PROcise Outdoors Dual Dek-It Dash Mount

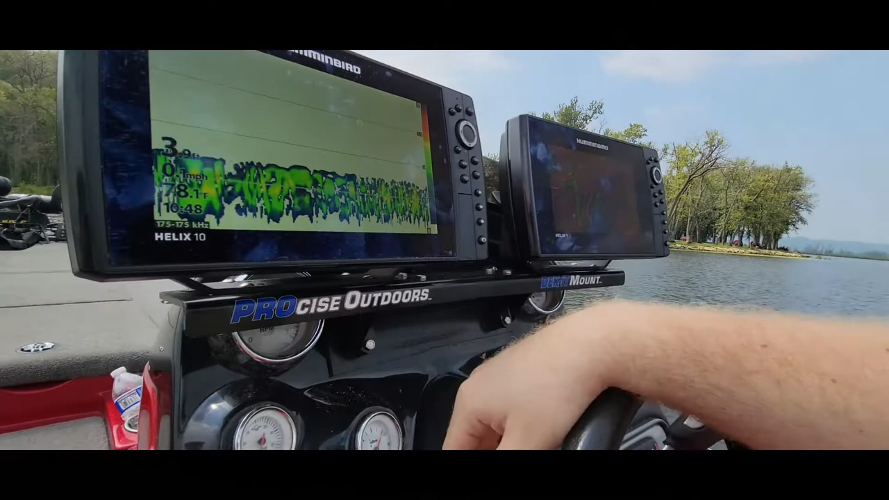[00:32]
As you can see, we're running two helixes, one's a 10, one's a 9, but they are pretty much the same size. So normally how, when you buy the boat, they come with your standard unit that's mounted in here. So all we essentially did was took that out and then put this little piece of plastic here to cover the hole that was left from the original mount. And then it comes with this bracket and we use two spacers in order to make sure it comes out far enough because of the gauges here and everything, as you can see there.
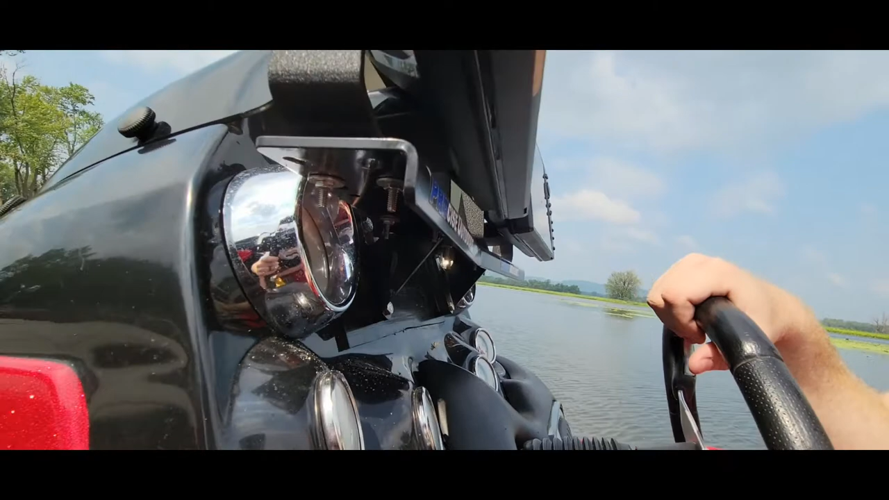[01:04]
And then it allows us to run our two Humminbirds.
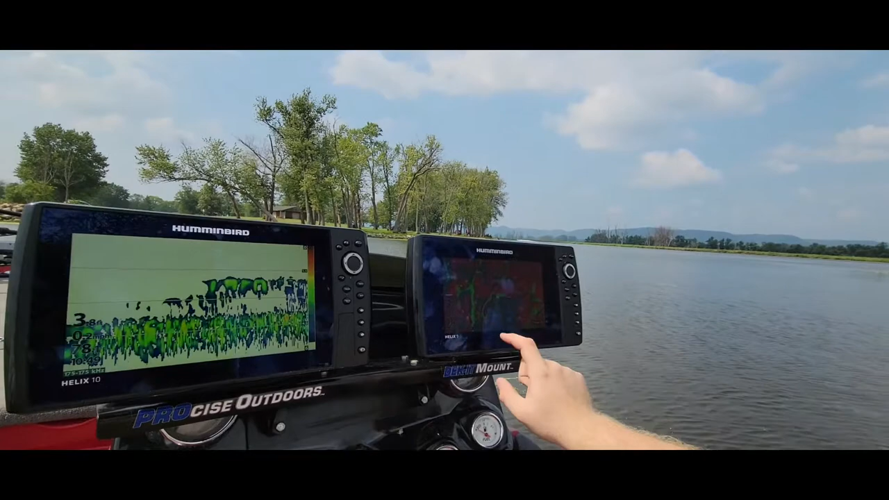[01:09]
As you can see, we usually use our Helix 9 for just mapping and everything. And this, you know, we can run sonar,
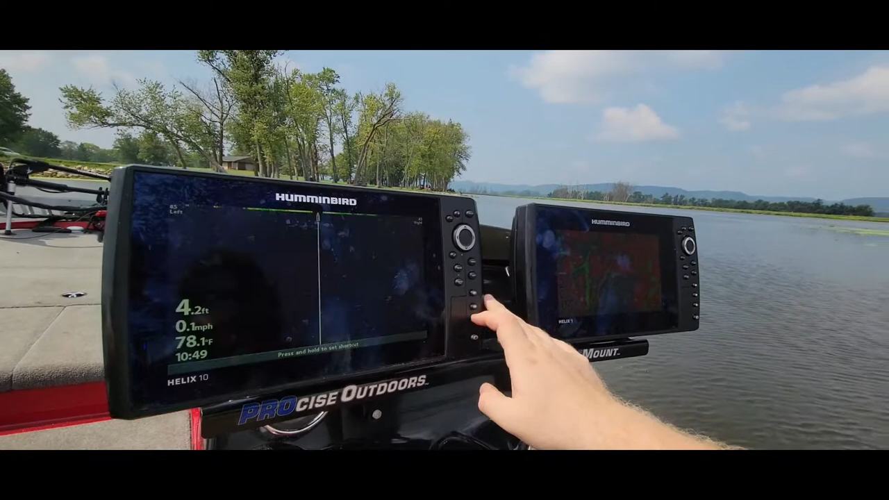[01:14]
On screen: depth 4.2 ft, water 78.1°F, speed 0.1 mph
we can run side imaging while we're going so we can see, you know, the water depth and then we can, you know, see our side imaging here as we go along.
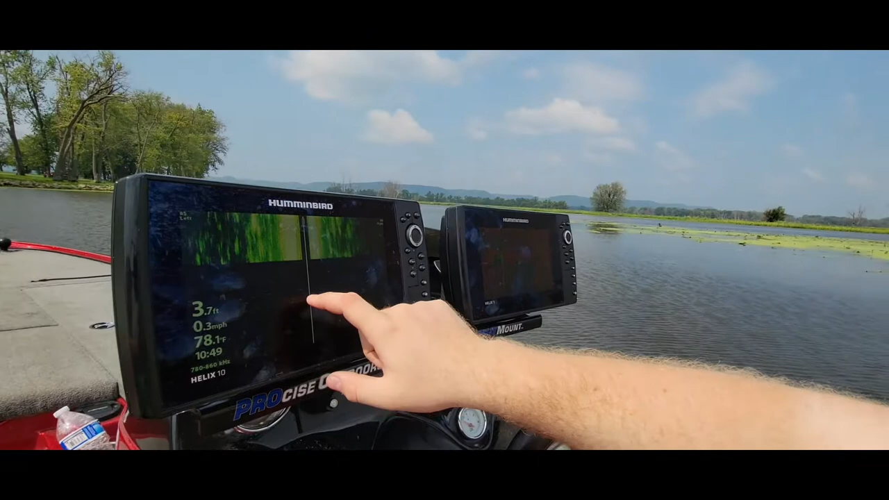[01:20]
On screen: depth 3.7 ft, water 78.1°F, speed 0.3 mph
Or when we come back, we can also do some down imaging here as well. And we also have this hooked up to the 360 up front so we
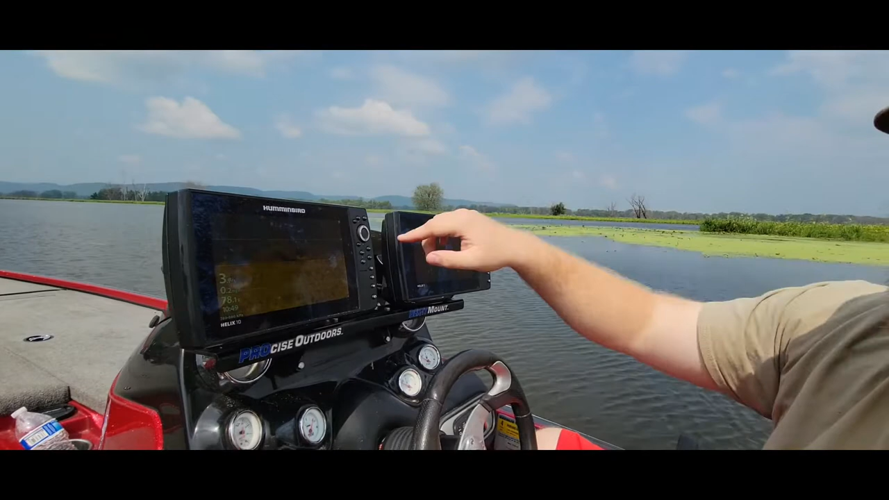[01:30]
can see everything and also see exactly where we are depth wise and where we are in relation to the area of the body of water we're fishing. So I know some people do the ram mounts. We used to do the ram mount out here, but then you're always looking over here. This allows us to look down, but also keep looking up front. So it's safer. So you can see what's in front of you, especially with the hot foot, just being able to look straight, not worrying about, you know, what's going on with your arms and just being able to look,